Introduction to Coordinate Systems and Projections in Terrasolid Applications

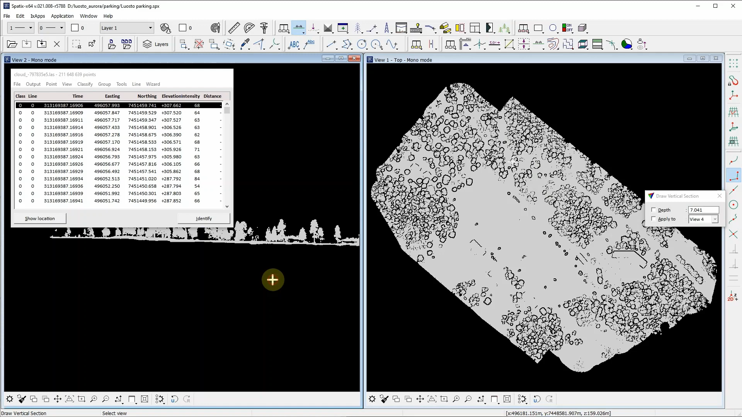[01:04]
Kun on koordinantasystemia oikeasti tarkoittanut, voit ottaa GEOID-korrektioita dataan valitettamaan GEOID-modelun liston, tai voit myös käyttää tämän GEOID-korrektioita.
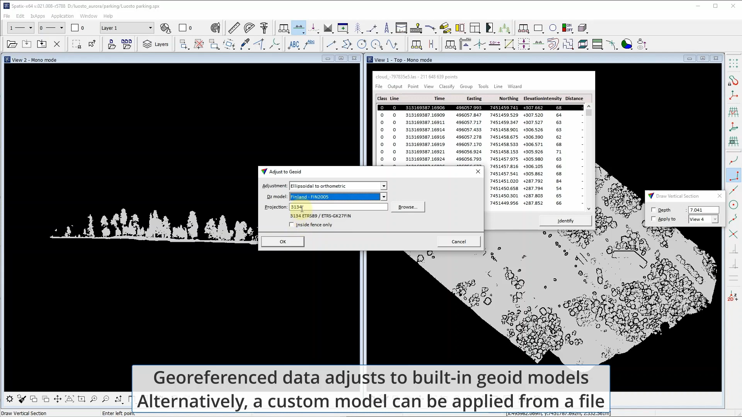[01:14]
Tämä esimerkiksi nähdään, miten puolet ovat uudelleen suomalaisen suomalaisen korrektioon. Koordinantasystemia ovat tarkoittaneet TeraScan-palveluille.
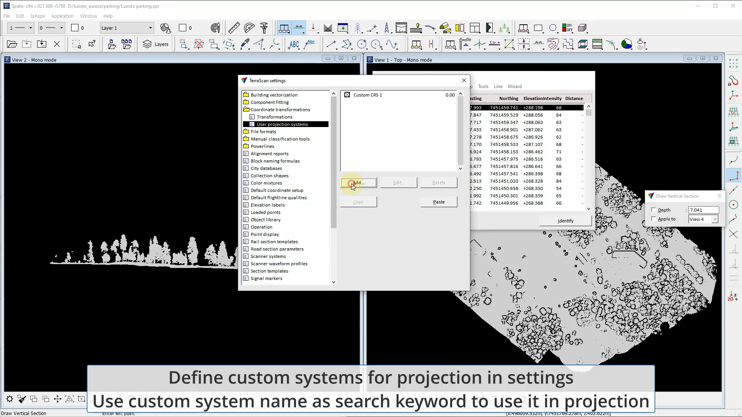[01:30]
Voit tarkoittaa tämän parantajat ja kirjoittaa tämän systeemän. Haluatko se aktiivisesti, ja se on valmis käyttäen. Transformationat voivat tehdä tämän parantajat.
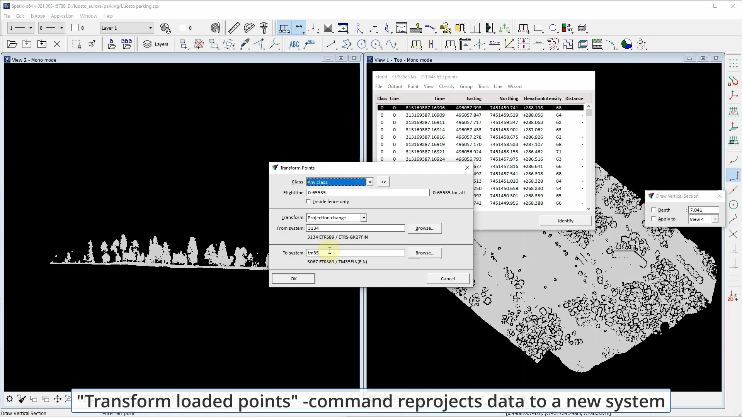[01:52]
Tämän parantajat voivat olla nyt käyttänyt käyttöön suomalaisen suomalaisen suomalaisen suomalaisen suomalaisen. Täältä kun puolet ovat transformoittaneet suomalaisen suomalaisen suomalaisen suomalaisen,
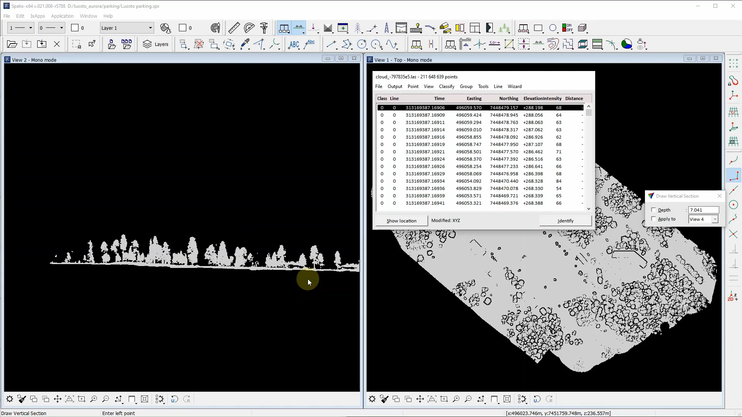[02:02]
nämä sopimät saattavat näkökulmasta, kun suosioiden suomalaisen suomalaisen on erittäin.
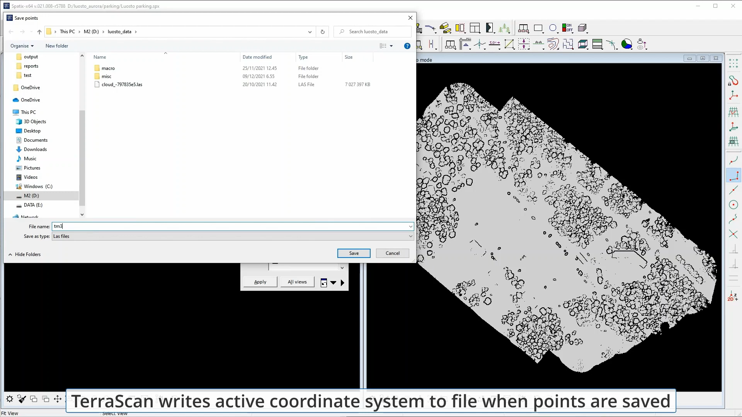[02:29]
Ja kun valitamme valintaa, Terascan myös valita koordintaa systemille valintaa valintaa.